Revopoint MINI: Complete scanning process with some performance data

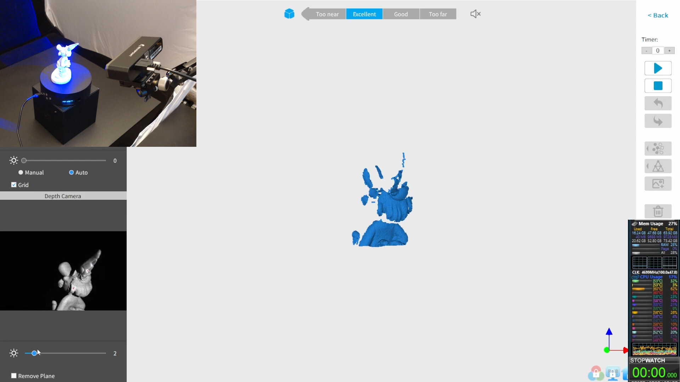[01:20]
With two, there are already few overexposures to see. And since the object is also quite bright, probably already one is enough.
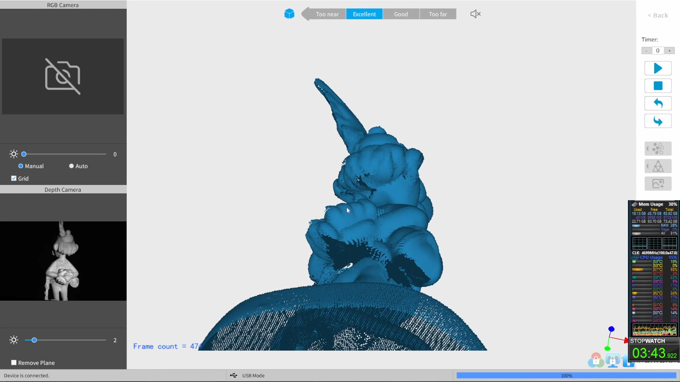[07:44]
As you can see, I'm still missing some points here and there, but yeah,
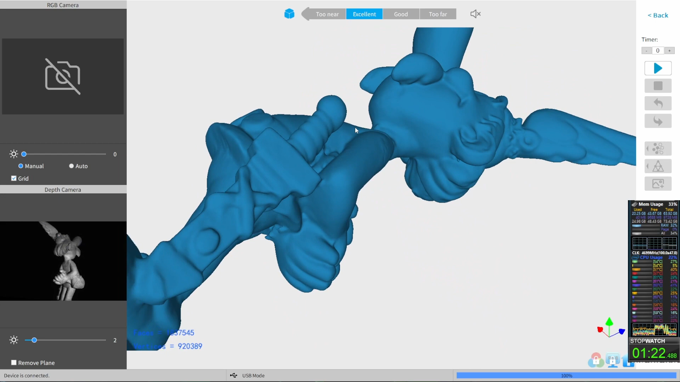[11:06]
aware of because of these missing points,